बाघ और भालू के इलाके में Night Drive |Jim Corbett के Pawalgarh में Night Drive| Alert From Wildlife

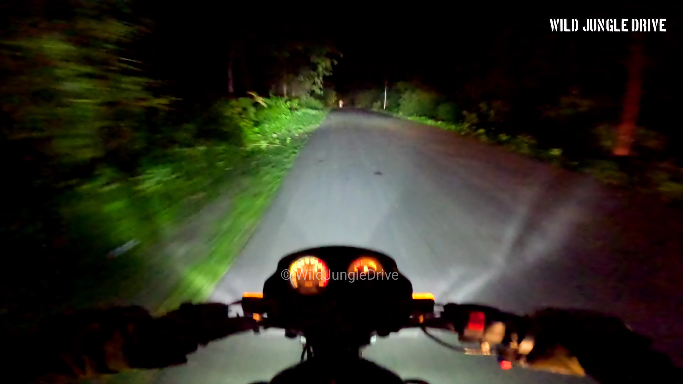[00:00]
मैं इसलिए बता रहा हूं कि मैंने देखा है भालू यह क्या है सांप